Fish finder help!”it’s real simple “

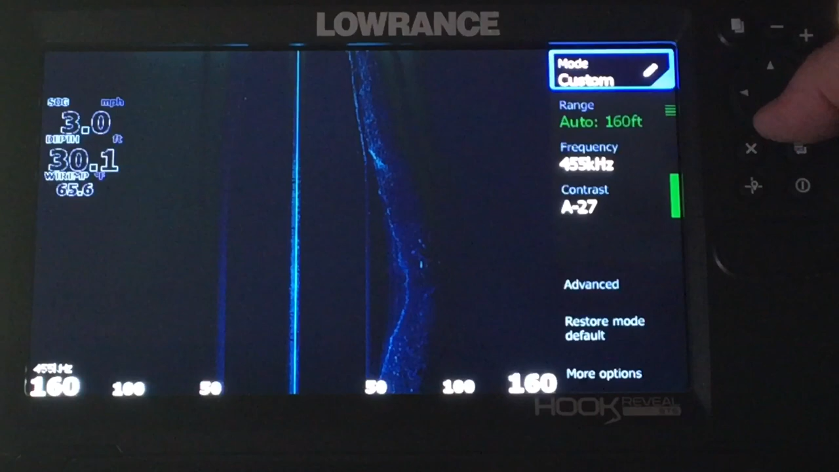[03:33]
On screen: speed 3.0 mph
And you can always, don't worry about if you think he might get it messed up.
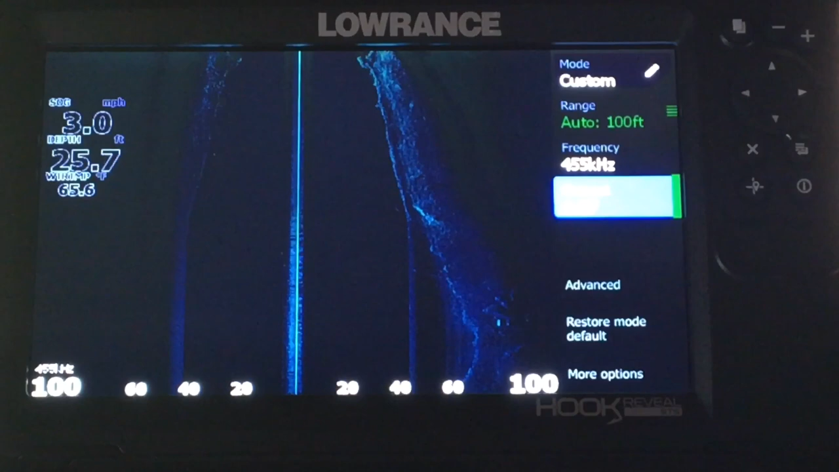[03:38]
On screen: depth 25.7 ft, speed 3.0 mph
And it's not going to affect it when you put it back into operating mode.
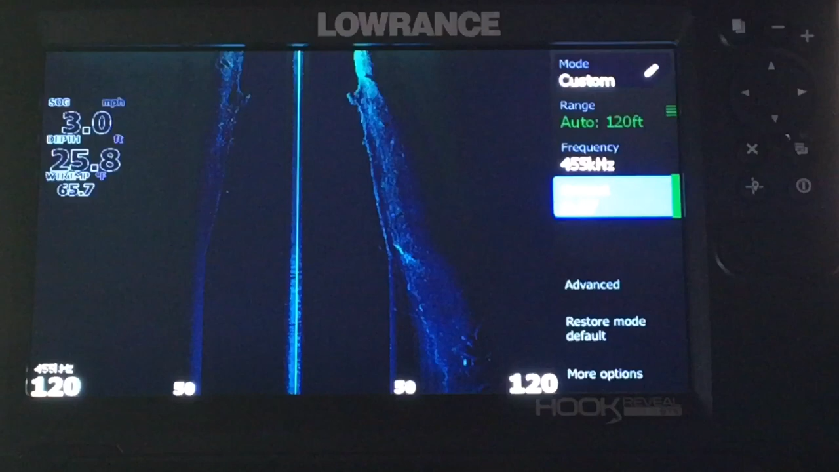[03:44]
On screen: depth 25.8 ft, water 65.7°F, speed 3.0 mph
And besides, you can always play around and find one right there. It says restore default mode.
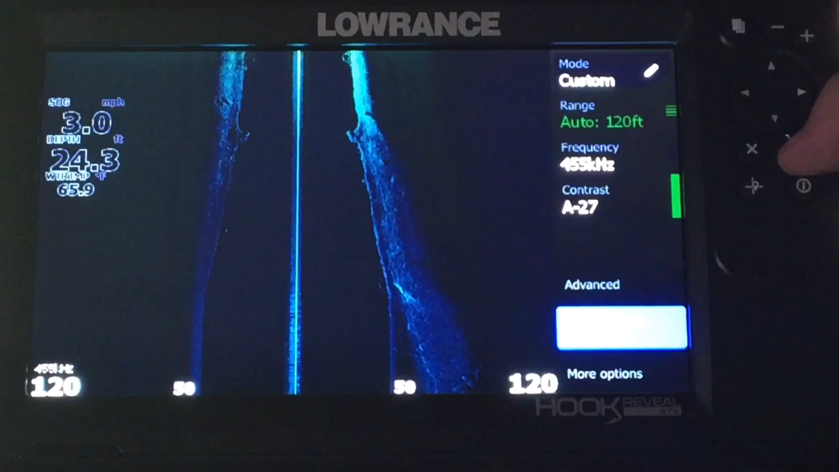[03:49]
On screen: depth 24.3 ft, water 65.9°F, speed 3.0 mph
You can click on that and it'll put it right back to how it was when it came out of the box. We're going to show you.
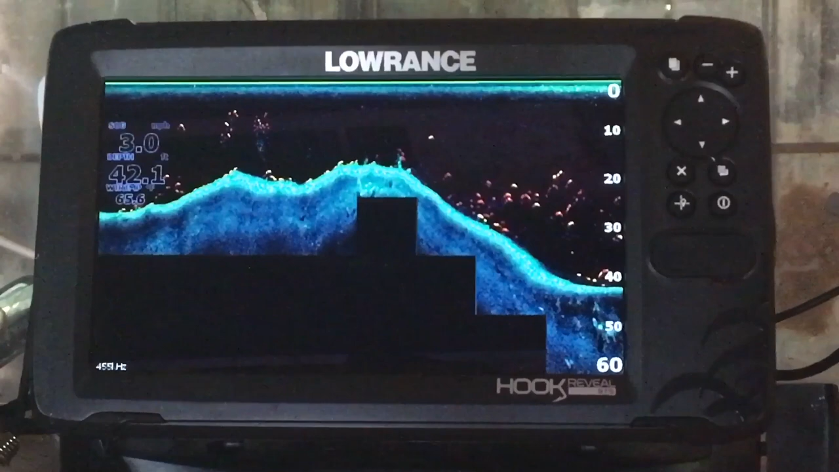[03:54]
Everybody says it's so hard to get out of retail mode. We're going to hit the pages button or you could hit the power button.